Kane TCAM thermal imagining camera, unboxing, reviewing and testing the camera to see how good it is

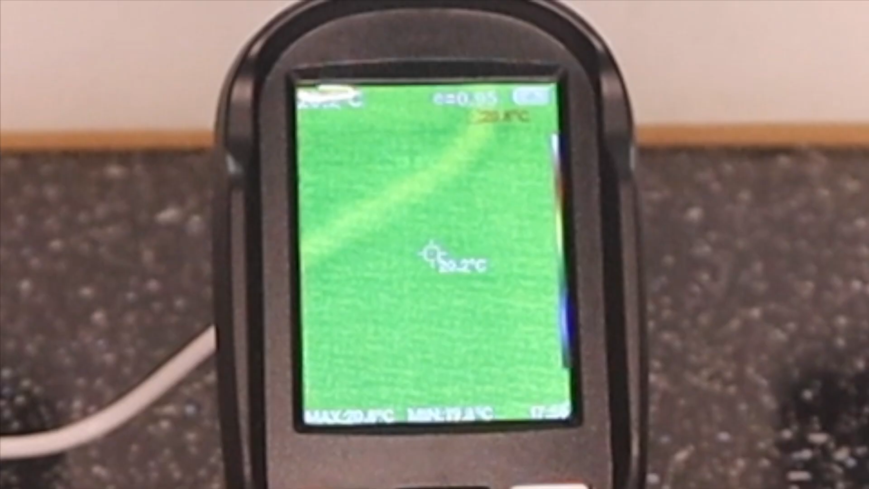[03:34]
Now it's loaded, you can see the screen and you can see at the top right-hand corner there,
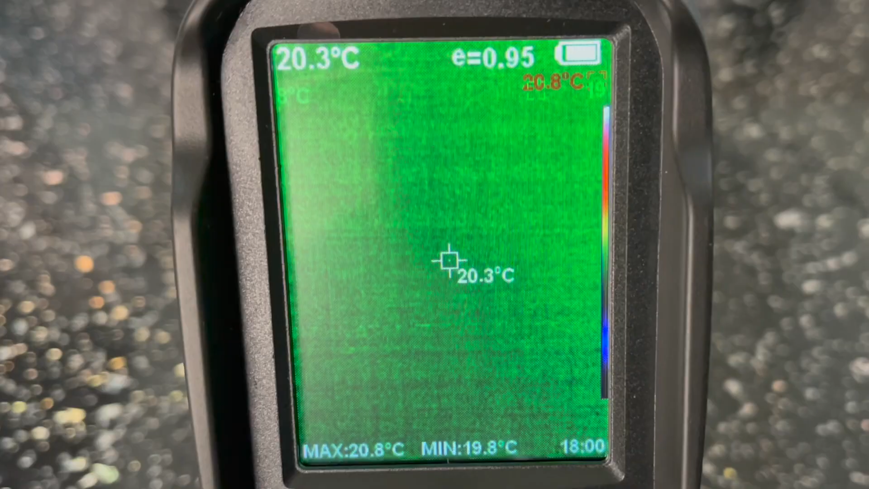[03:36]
On screen: spot 20.3°C, max 20.8°C, min 19.8°C
it's actually showing us that it is charging.
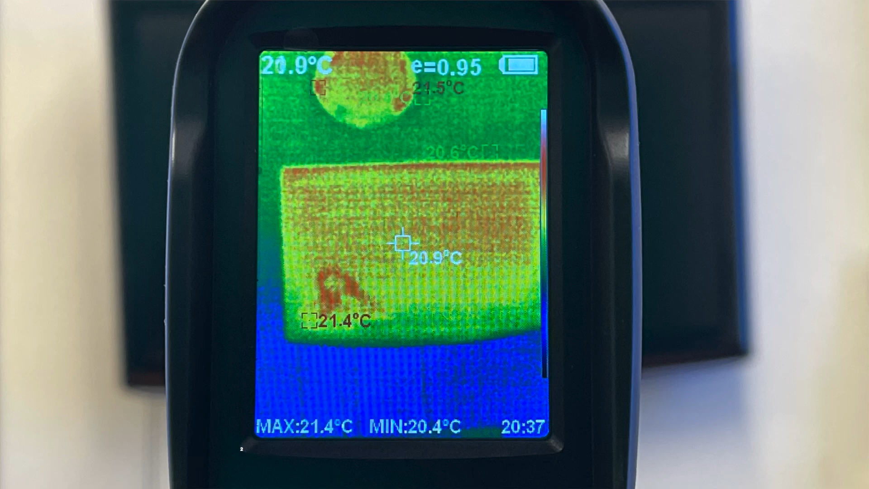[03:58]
On screen: spot 20.9°C, max 21.4°C, min 20.4°C
Now the first one is, it's got a 2.8 inch full view colour screen.
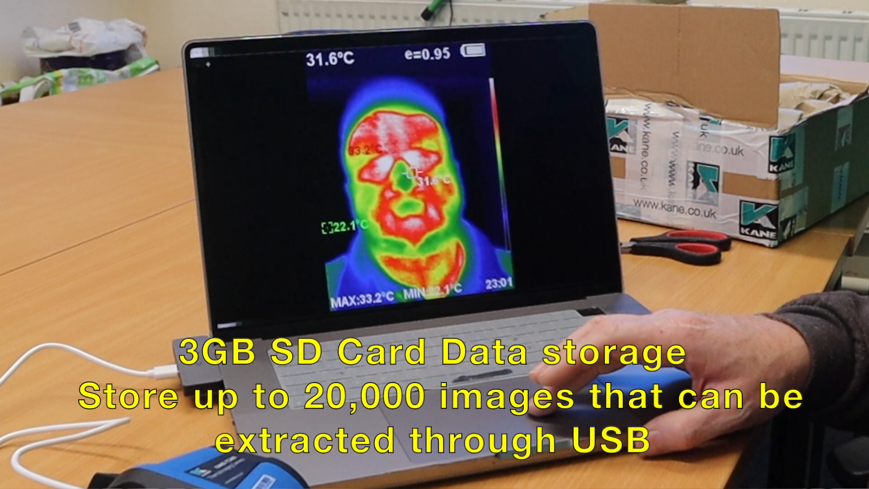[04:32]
On screen: spot 31.6°C, max 33.2°C
It hasn't got a separate SD card, it's actually built in.
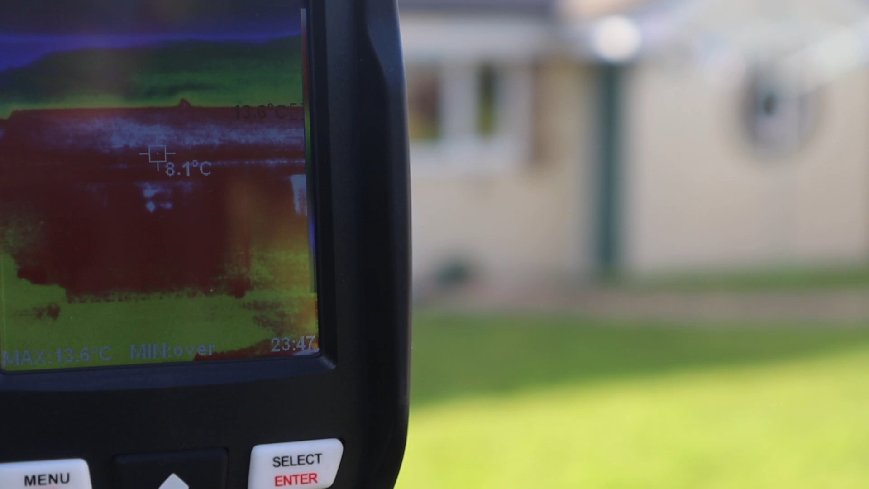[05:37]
On screen: spot 8.1°C
all over because it's actually gaining the thermal heat from the sun.
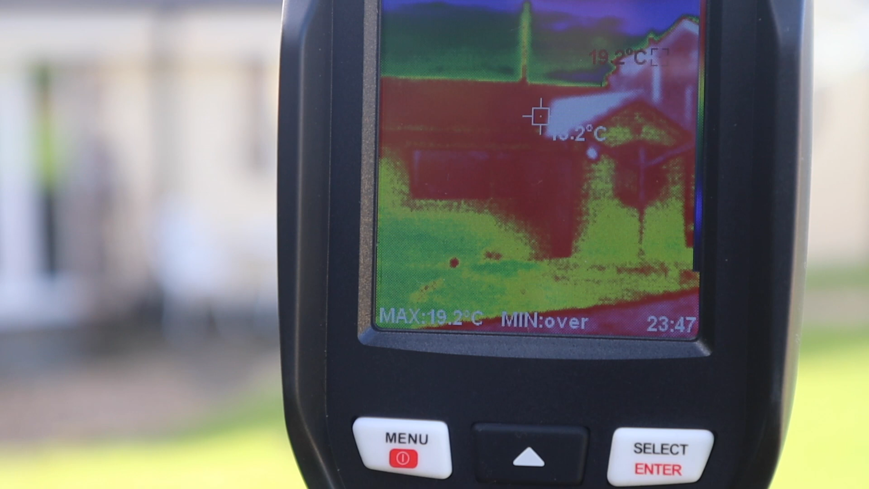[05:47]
On screen: max 19.2°C
So we can see the walls where they've been out of the sun are this greeny yellow colour,
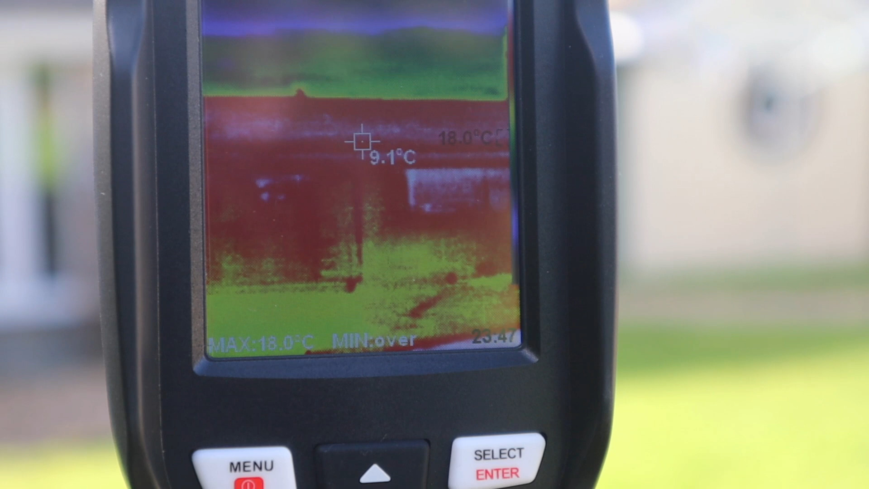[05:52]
On screen: spot 9.1°C, max 18.0°C
but the roof is showing up pretty red. So what I'm going to do is I'm going to wait till the sun goes in, wait till it goes dark,
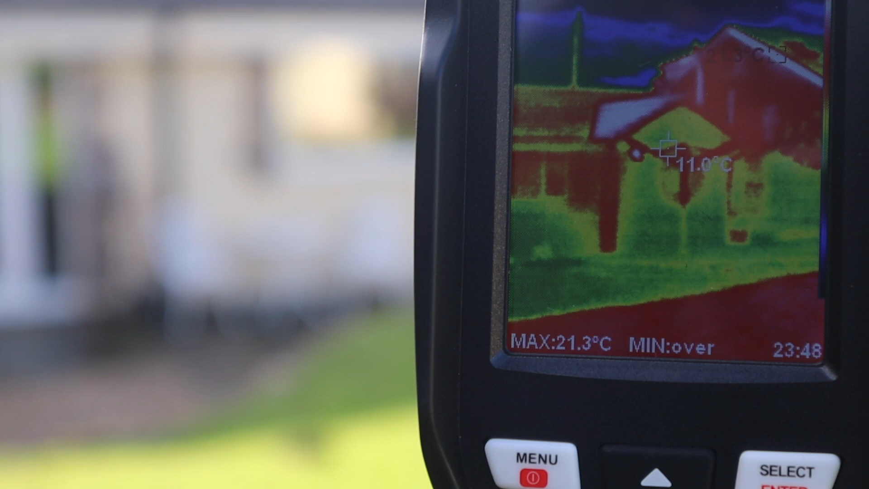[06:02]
On screen: spot 11.0°C, max 21.3°C
and then I'm going to check again with the camera to see where the heat loss is coming from. I'm going to check it first without the heating on to see what readings we get,
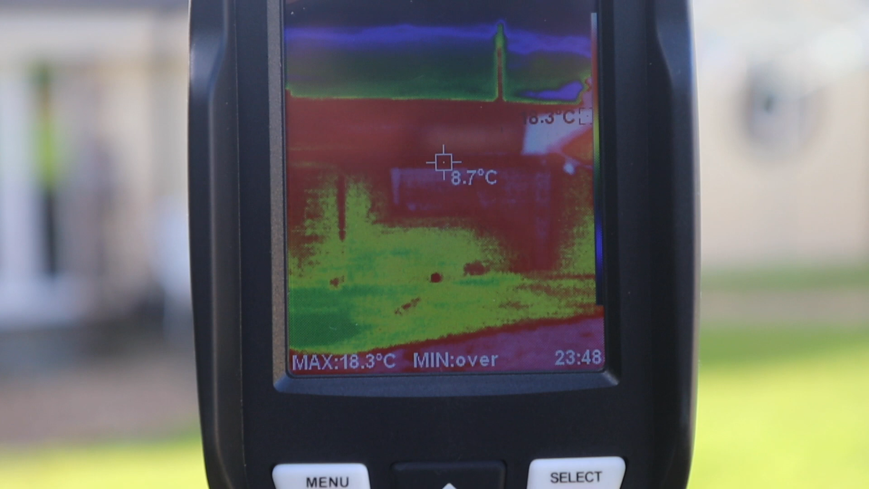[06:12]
On screen: spot 8.7°C, max 18.3°C
and then I'm going to put the central heating on to see where we are losing heat from this house. So all we've got to do now is wait till it goes dark,
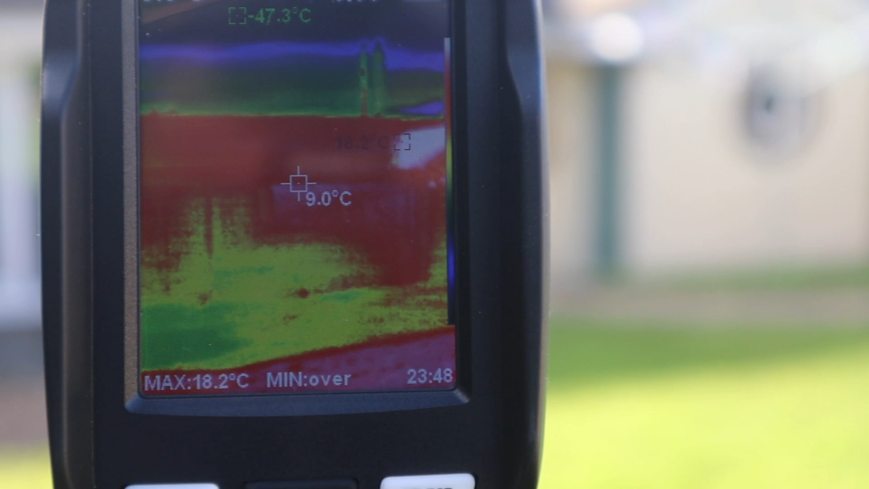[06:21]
On screen: spot 9.0°C, max 18.2°C
and the sun stops thermally heating the building from the outside in.
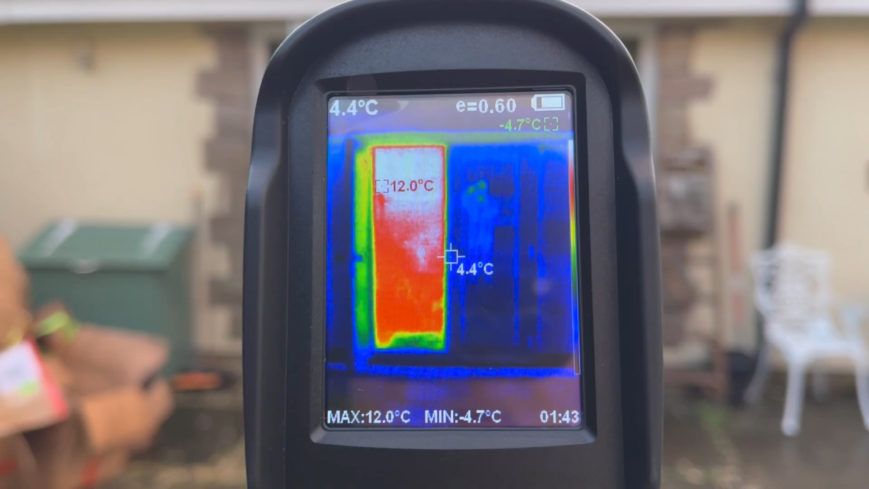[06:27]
On screen: spot 4.4°C, max 12.0°C, min -4.7°C
Now this shows you how good double glazing is because that door there,
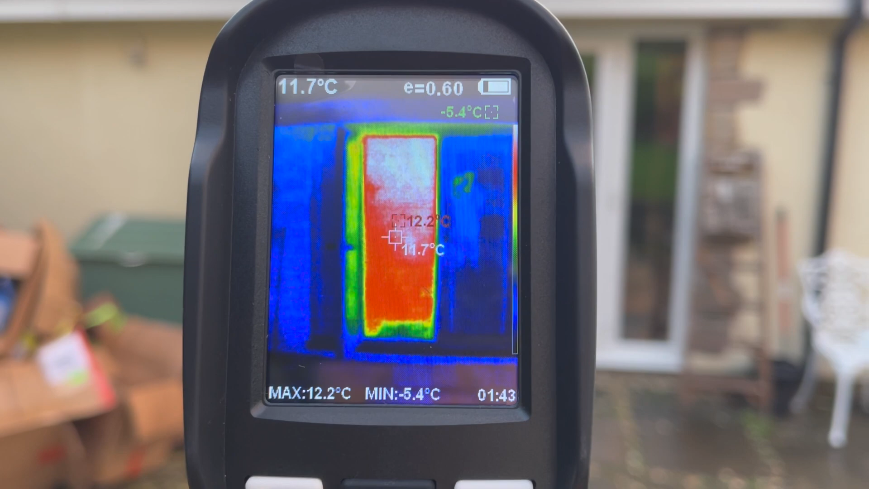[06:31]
On screen: spot 11.7°C, max 12.2°C, min -5.4°C
the red bit is an open door, and there is closed.
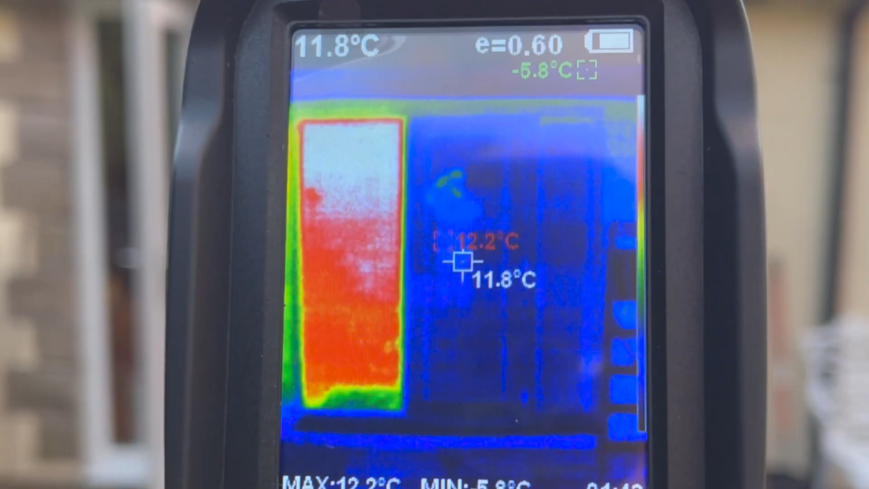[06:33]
On screen: spot 11.8°C, max 12.2°C
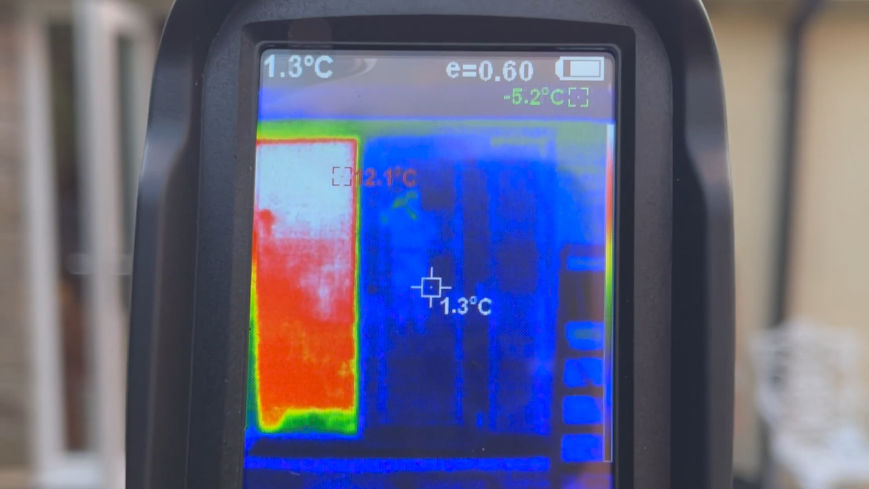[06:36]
On screen: spot 1.3°C, min -5.2°C
Where you can see my reflection in the glass. So let me go and shut the door, and I'll show you.
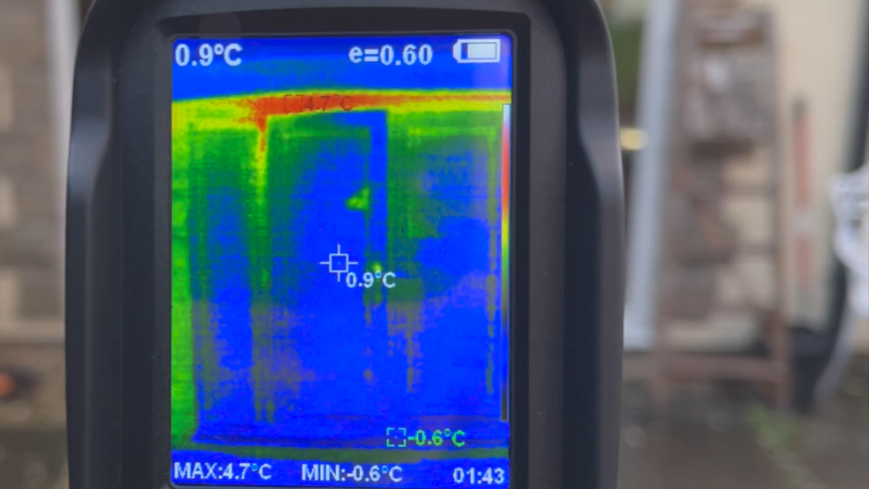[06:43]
On screen: spot 0.9°C, max 4.7°C, min -0.6°C
So now I've closed both doors, you can see they're showing up the same temperature. How amazing! And look at the difference with our wooden front door to the patio doors which are made of glass.
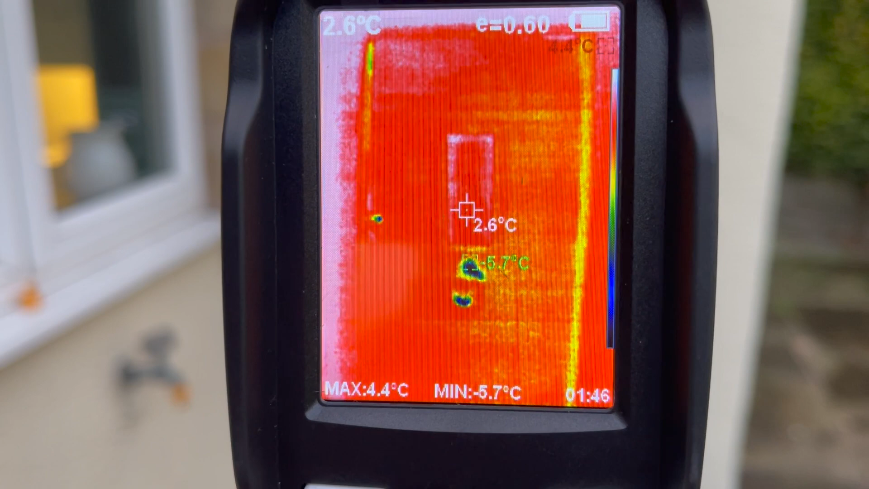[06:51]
On screen: spot 2.6°C, max 4.4°C, min -5.7°C
It's literally the same colour as the glass window in it.